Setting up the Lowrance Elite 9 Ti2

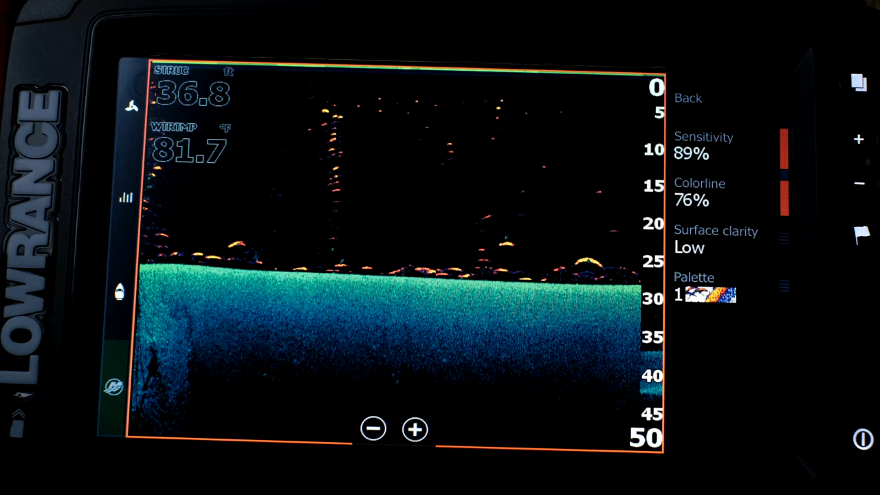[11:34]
you tweak what your fish reveal looks like so sensitivity you can change the sensitivity of the fish reveal obviously when you go super low you can't see any fish except what down scan gives you so typically in down scan you get little blips for a fish and
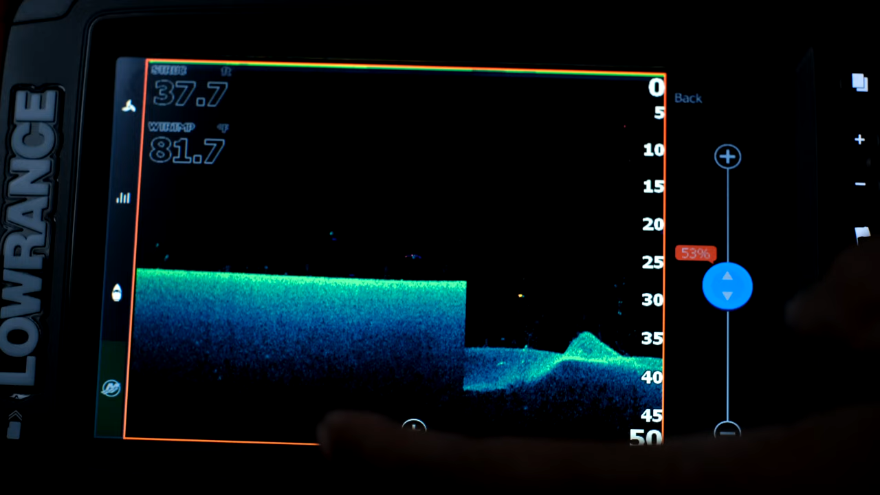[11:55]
it just looks like a little dot well with this you know you can adjust your sensitivity and the more you go up on that the more you see an arc okay and then color
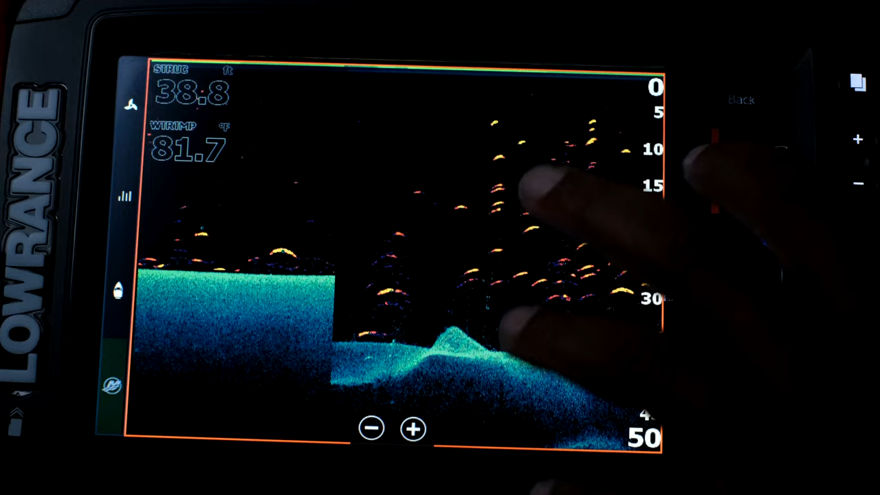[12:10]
On screen: depth 38.8 ft, water 81.7°F
line don't know what though so the color line is basically the definition of the arc so on a fish finder depending
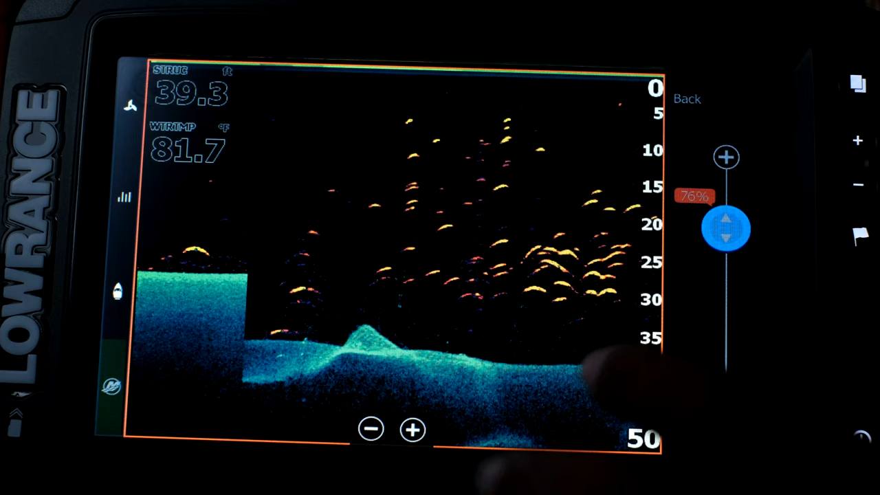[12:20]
On screen: depth 39.3 ft, water 81.7°F
on the color the more pronounced the color the more likely it's a fish so in this case bright yellow is telling us it's a
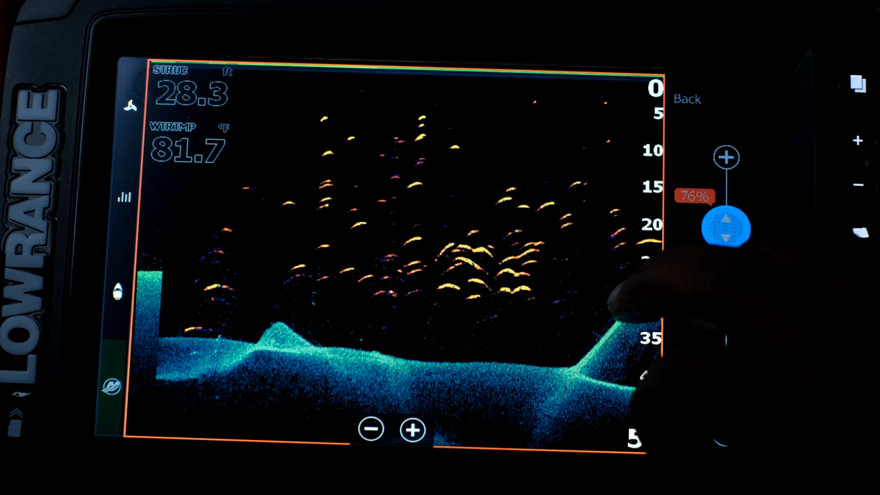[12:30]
On screen: water 81.7°F
fish but you can adjust that so if you only want to see the big targets you can lower it a little bit so only the big targets the more
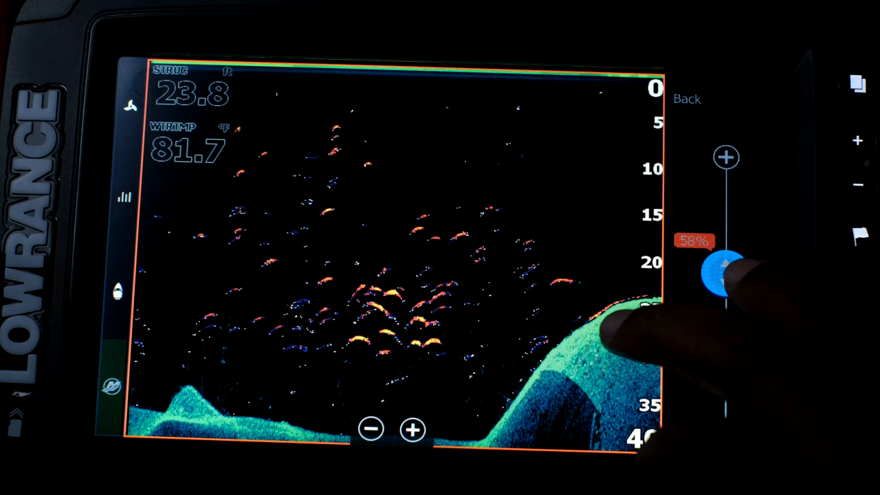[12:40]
On screen: depth 23.8 ft, water 81.7°F
defined targets are coming in as yellow so that's what I did there some of the smaller ones are pink but the really good targets have
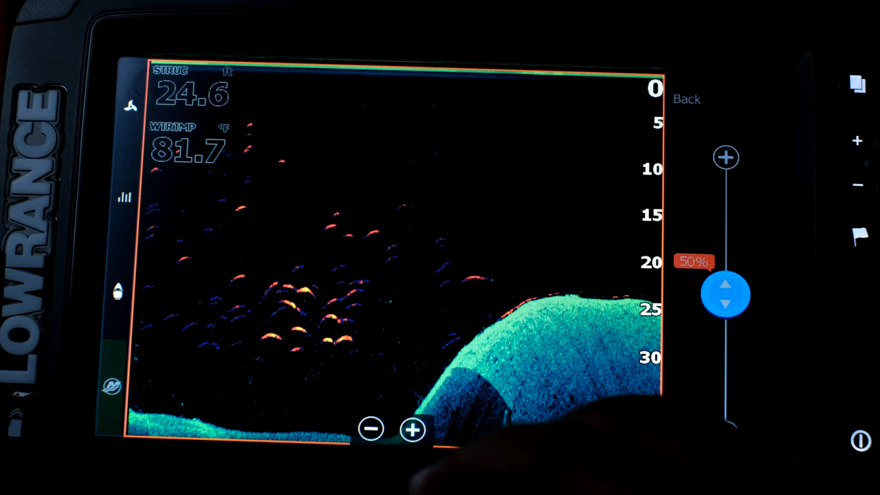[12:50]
yellow on them so that's what that adjustments for and again you have the palette there I'm going to leave it at that color
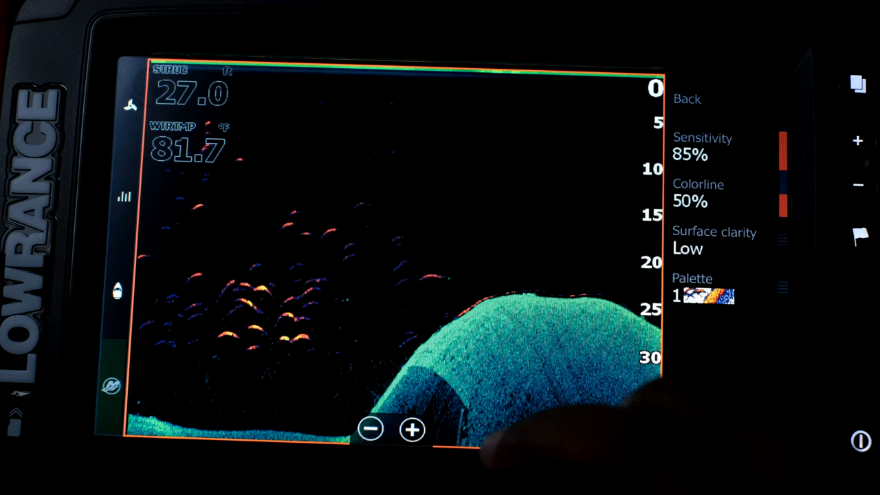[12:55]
On screen: water 81.7°F
and the surface clarity you
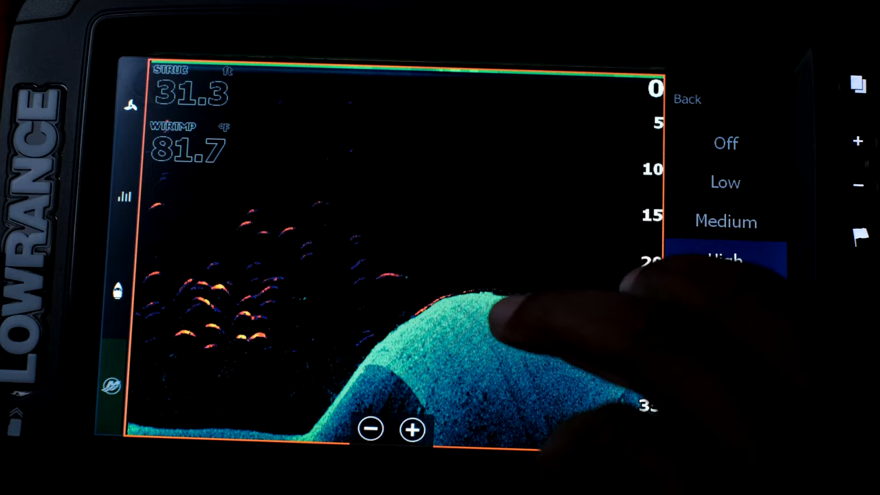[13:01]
know high medium low like before but okay
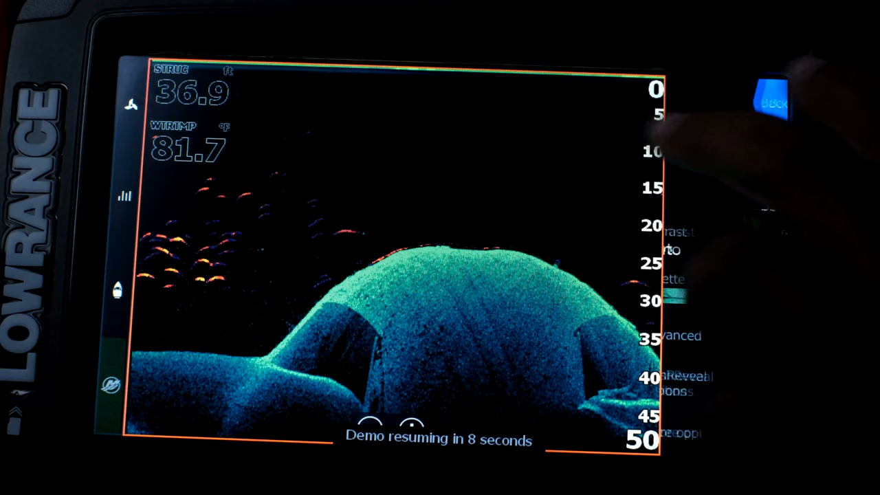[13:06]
let's see
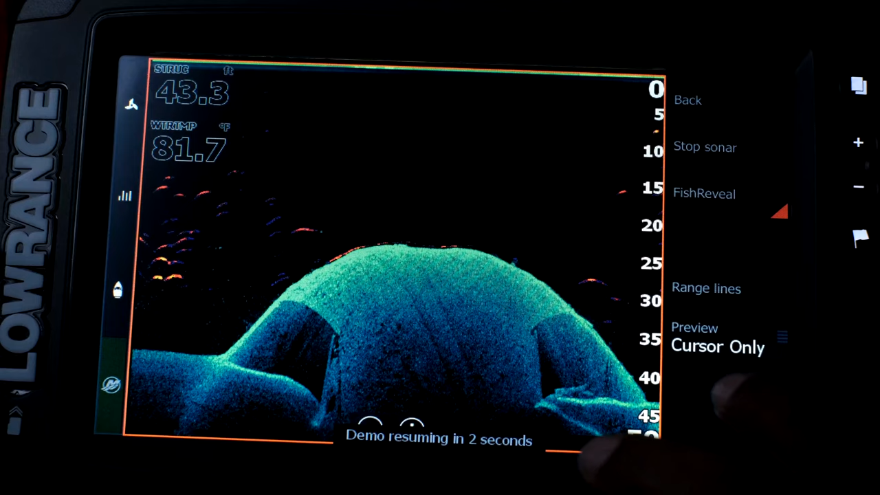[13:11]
On screen: depth 43.3 ft, water 81.7°F
you can turn off the sonar all
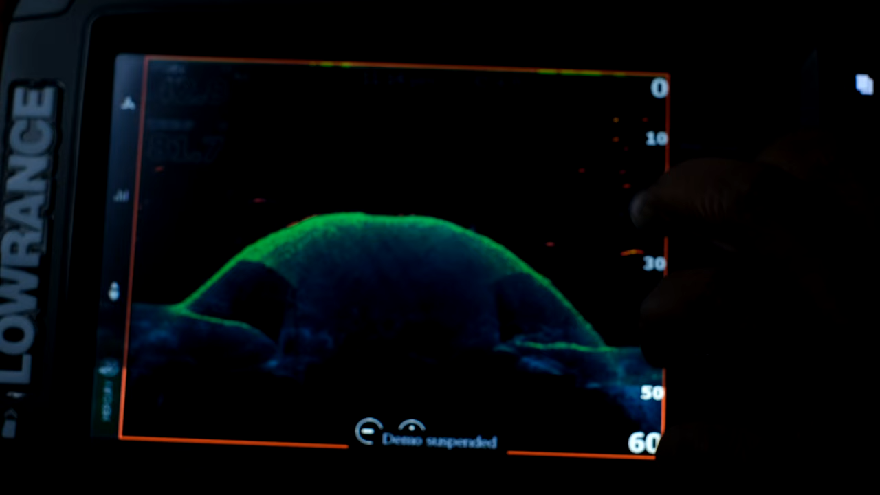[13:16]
together stop the sonar you
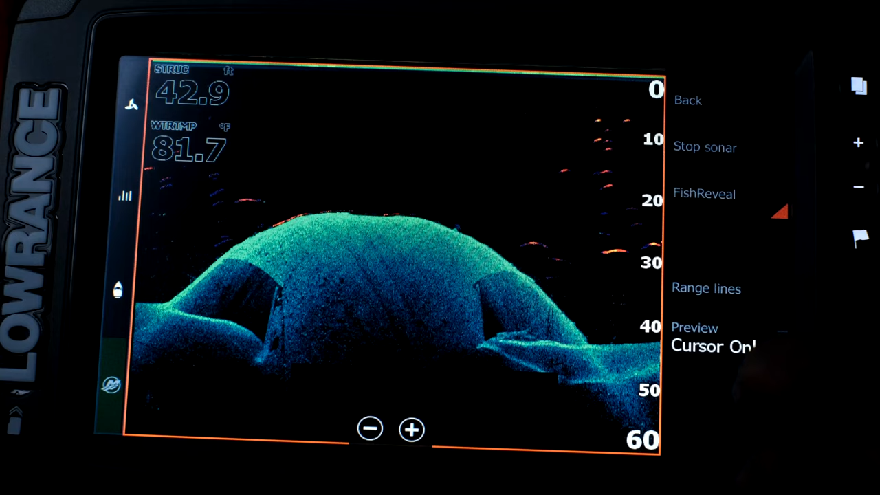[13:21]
On screen: water 81.7°F
can turn off the fish reveal we want that because that's cool so we're going to leave that now we're going to go in and look at the side scan
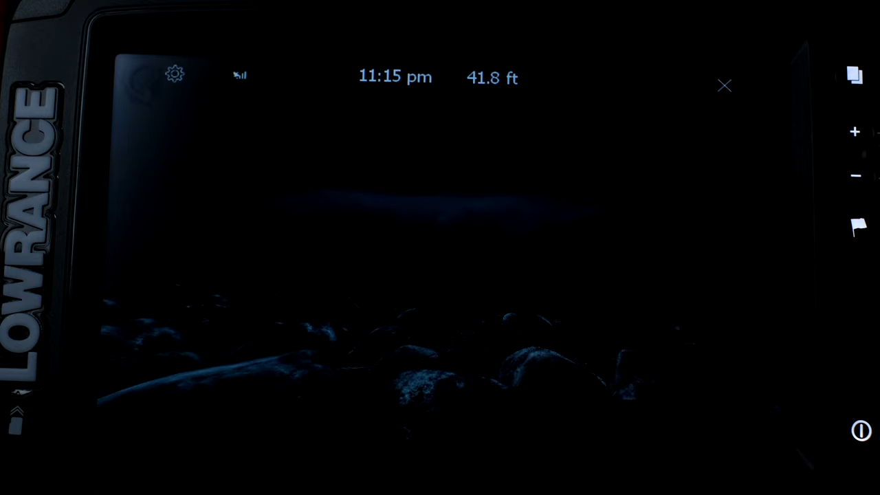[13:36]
On screen: depth 41.8 ft
side scan is gorgeous great resolution I like the color palette it's the same as my my down scan you can adjust your range here and your frequency here so
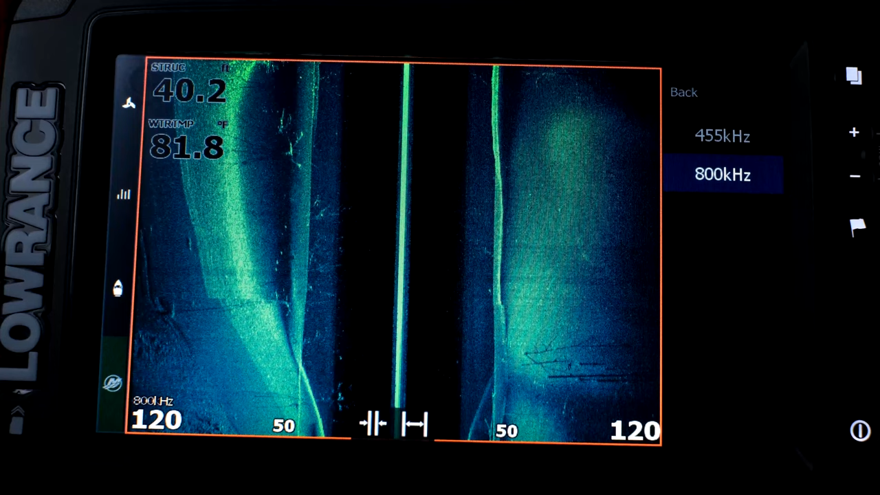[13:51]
you can go with a low frequency and you're going to get less detail but that's not why we bought this thing you want to go with a higher frequency so we can get more detail and I guess when you do down scan you know the frequencies change
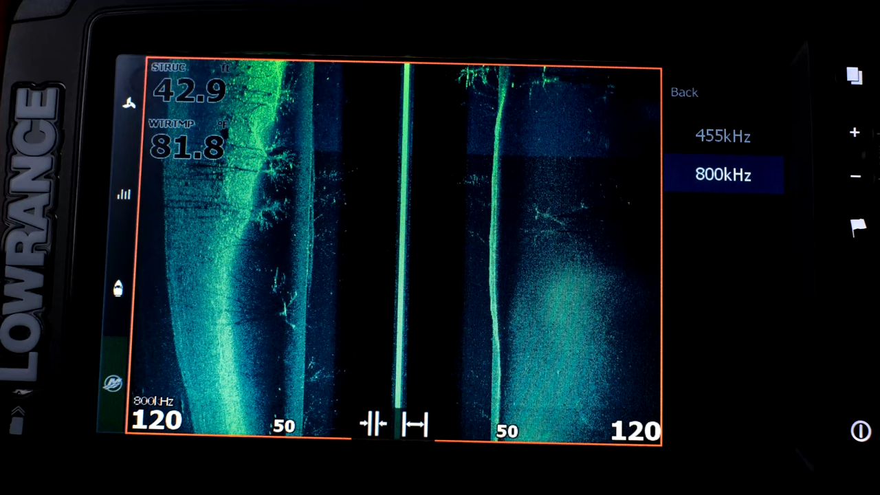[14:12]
the size of the cone changes so it really depends on what you're doing and you can adjust the range here
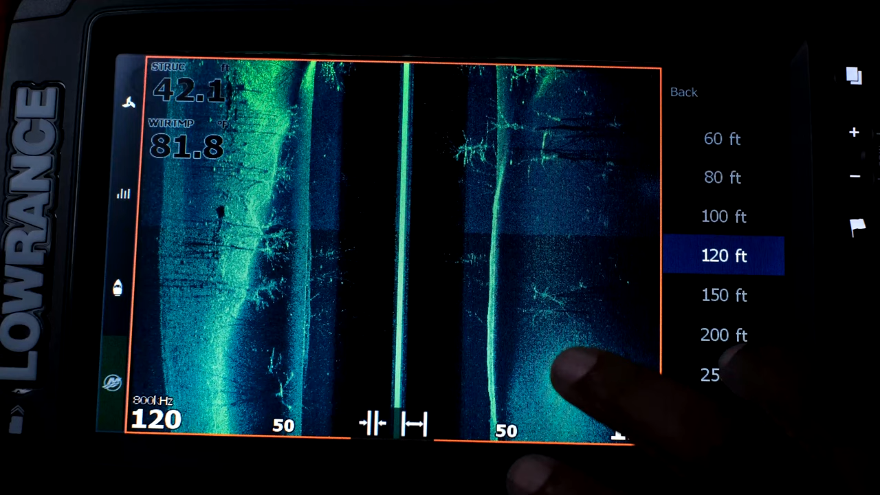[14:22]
you know 200 feet 60 feet obviously the
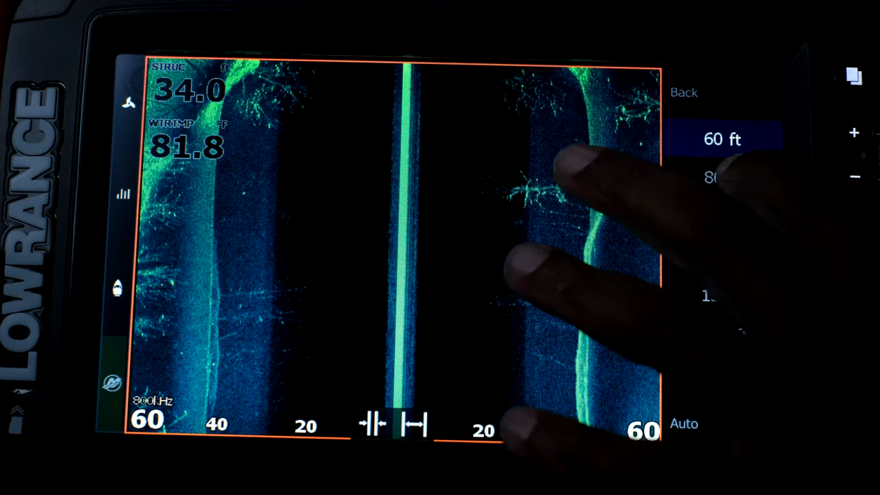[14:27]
smaller range you're going to see more detail you know but